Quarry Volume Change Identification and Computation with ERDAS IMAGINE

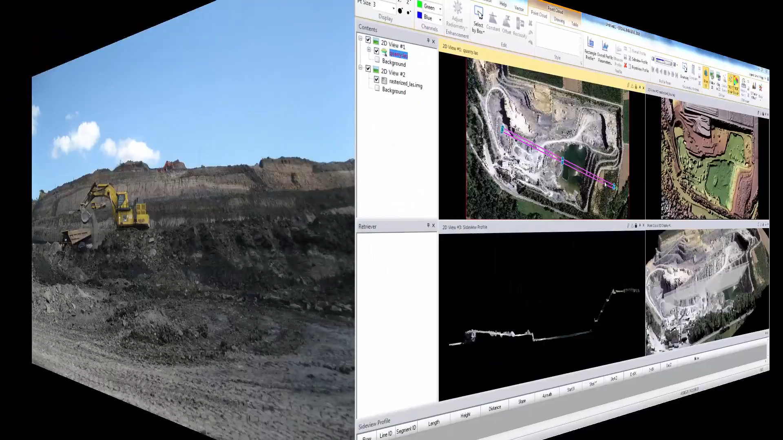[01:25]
RDAS Imagine offers solutions for the generation of surface models, cross-section profiles, contour generation, and various terrain analysis options, including slope analysis,
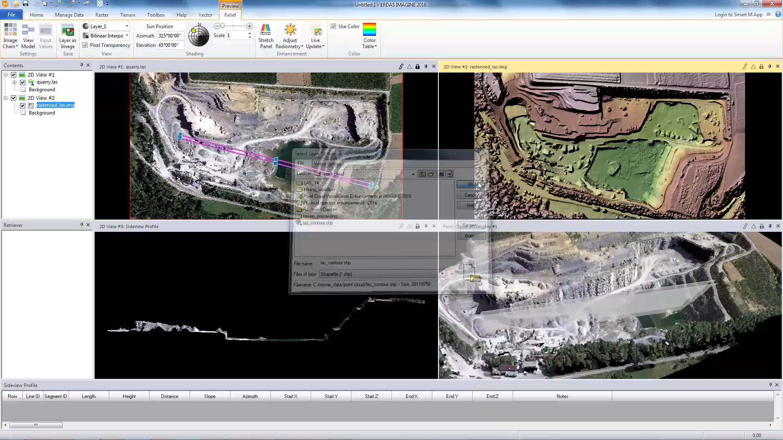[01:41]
distance measurements, and identification and computation of volume changes. Results are generated often within minutes after data collection, making it possible to extract timely actionable information as frequently as needed. In this demo, we'll showcase how RDAS Imagine can be used to identify and compute stockpiled volume changes from two LiDAR scans that are collected two years apart.
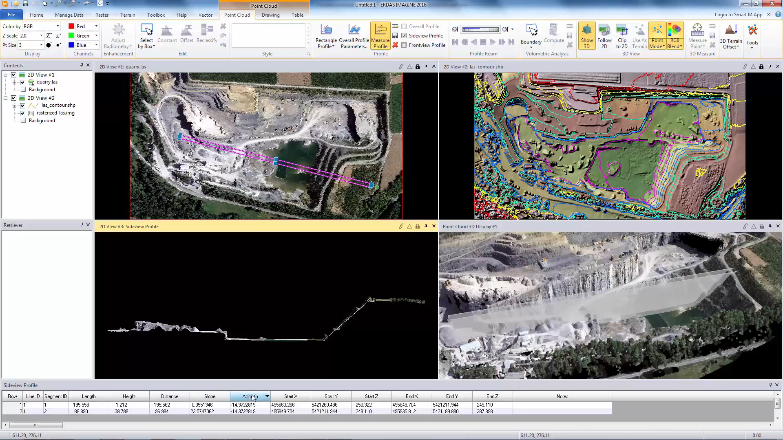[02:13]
Let's display the LiDAR data side by side and first do a visual inspection.